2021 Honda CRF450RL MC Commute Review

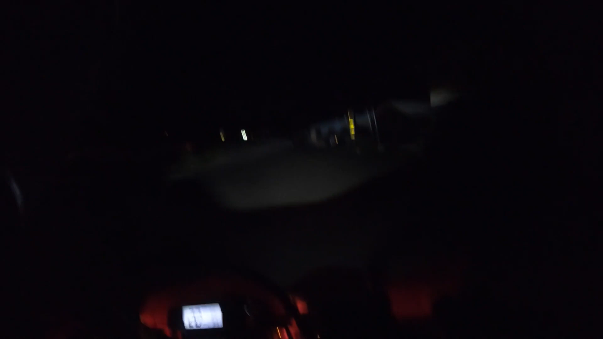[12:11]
And the LED headlight really throws out a nice spread of light for a dirt bike.
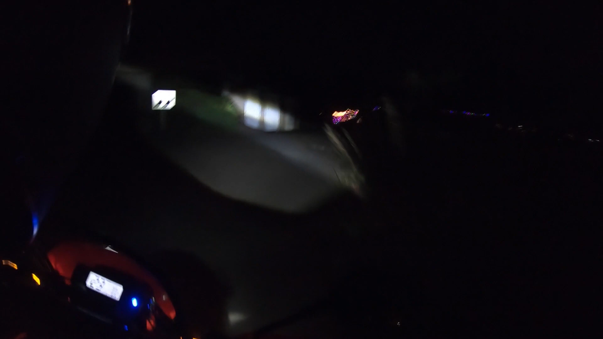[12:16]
Like old school dual sport bikes and street legal dirt bikes. They always had crappy lighting.
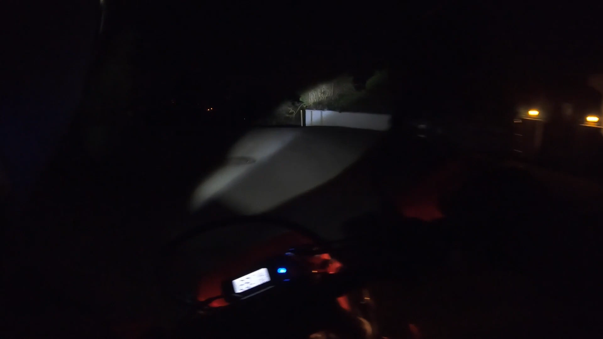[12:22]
So it's good to see that Honda comes from the factory with nice, crisp, bold LED headlamp. LED turn signals and an LED tail light. It not only looks cool, but it's very functional. So good job to Honda on that.
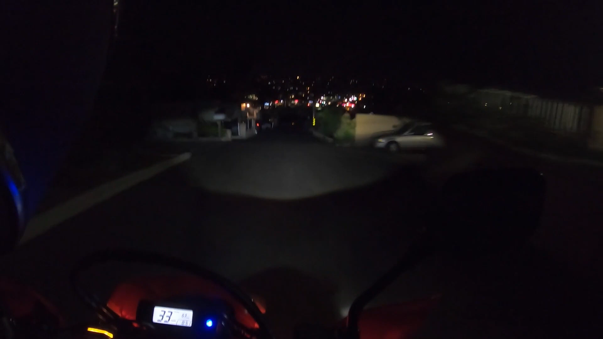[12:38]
All right, folks. Here we go. We get to use the brakes. Again, the front brake could be more powerful.